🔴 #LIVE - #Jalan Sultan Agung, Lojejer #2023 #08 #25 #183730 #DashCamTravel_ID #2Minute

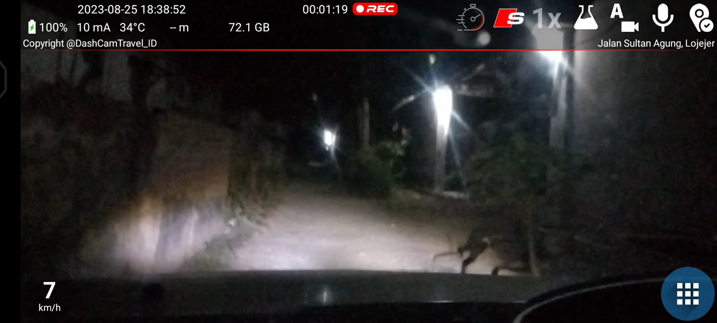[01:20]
Terus. Waduh iki kok liwat ning ngarepe omahe wong iki, omahe bapake ngro.
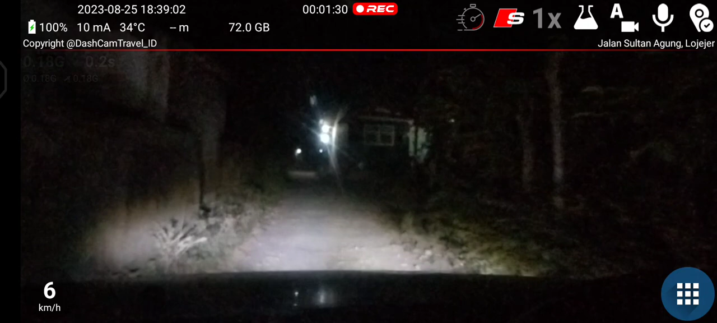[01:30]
Omah sing nomor 3. Kok terus iko ketok wis awas ya dikek kene ae lho iko iya oh ngidi gak ding dikek ngarepe omah iki ae ta iya kena duluran anak motor iya